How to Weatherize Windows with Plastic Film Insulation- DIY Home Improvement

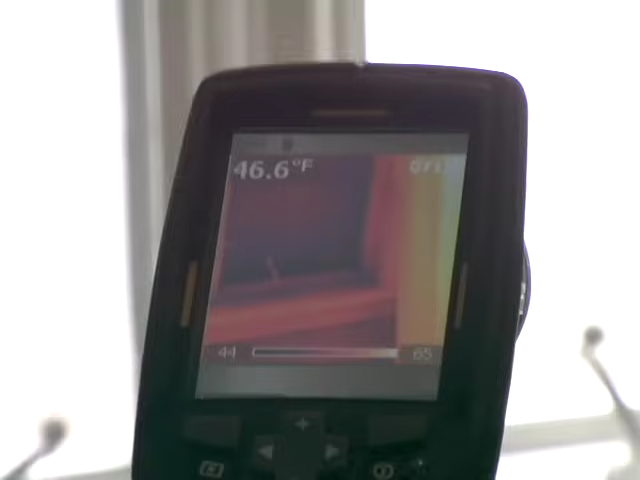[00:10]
On screen: spot 46.6°F
We've got 44 degree areas at the bottom here, and then the 65 degree curtain right next door.
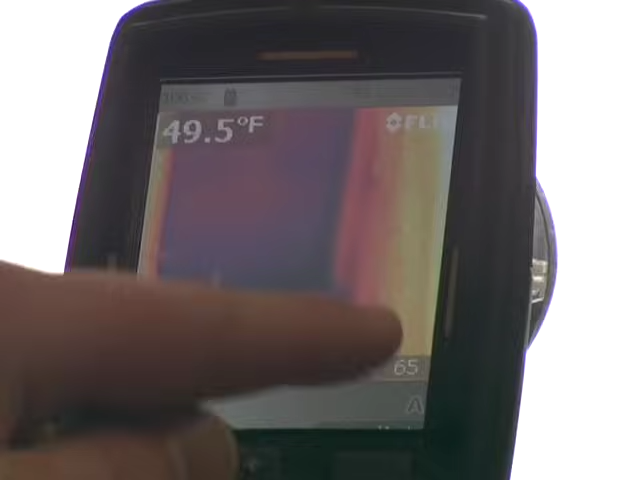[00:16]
On screen: spot 49.5°F
That means that that's going to be a good spot for heat to transfer out of your house, the heat that you've paid for.